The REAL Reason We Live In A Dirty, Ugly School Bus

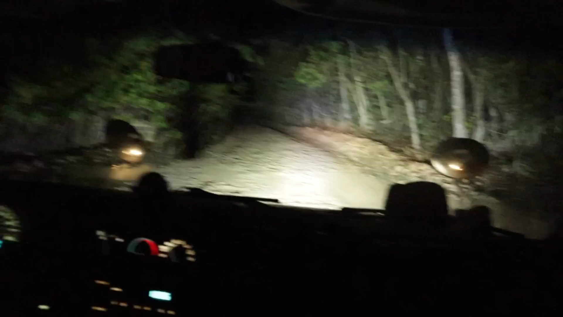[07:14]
with the light bar on look at it with it off that's insane yeah so you can't you can't see anything
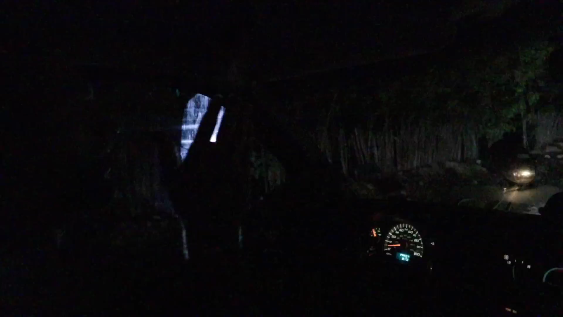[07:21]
our lights are so bad and everything's so dark because there's no street lights so just want to say thank you to nick you're a lifesaver for helping with this light bar if you guys want to check it out we'll put it in the top of the description you can get a link to it right there